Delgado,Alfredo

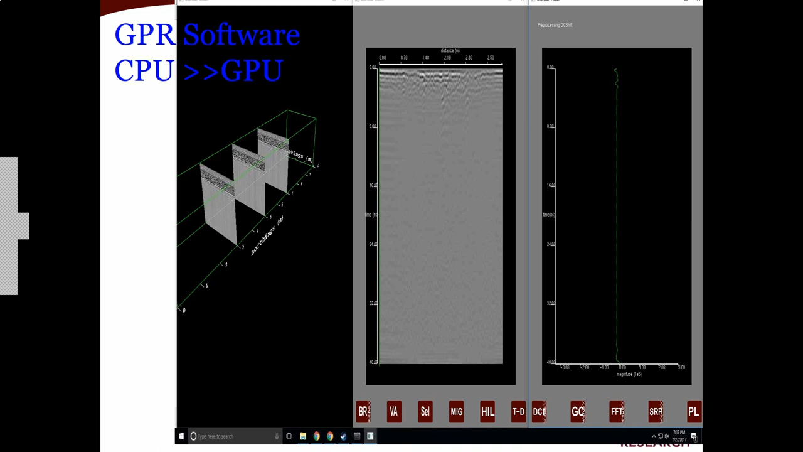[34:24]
Right now with the GeoSat Center, we've had the ability to implement a lot of the traditional algorithms that are used, along with some new algorithms that we're developing here for the actual processing of the data that we currently have. So
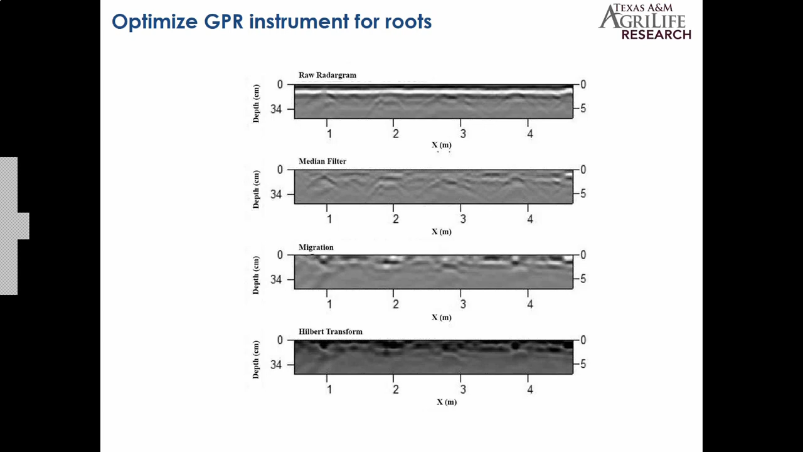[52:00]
my colleague, like Dr. Hayes said at the beginning, Sean Thompson had started this project, and he was working at wheat, actually. And in his data, what we ended up seeing there, from my perspective, was it's an indirect measurement of the fine roots, and this was in a very clayey soil. We collected the data post-harvest, and so the roots that were in the soil had started to decompose, and they started to create these cavities, these air cavities.
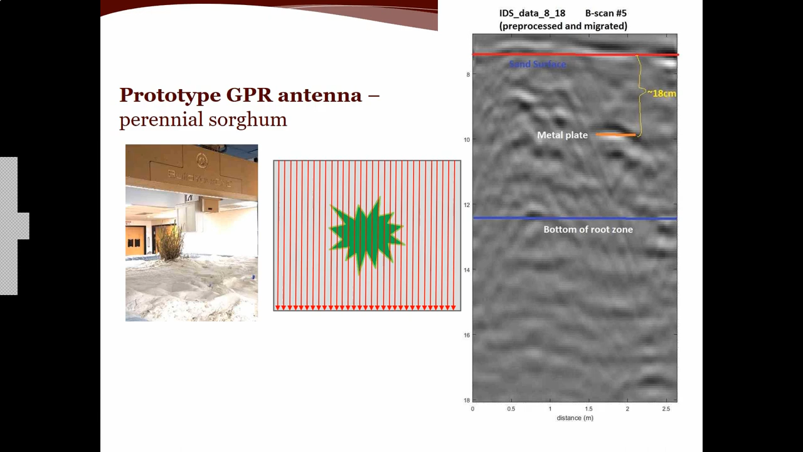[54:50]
That's not what we want to do. But we wanted to prove that the tool does have the capability. Because the cassava seems to be part of the fall crop too, right? Right. So if the air horns ones didn't ever have enough energy. So the reason for the, so here for instance, the reason for the air launched angular position is that if we can run in this row,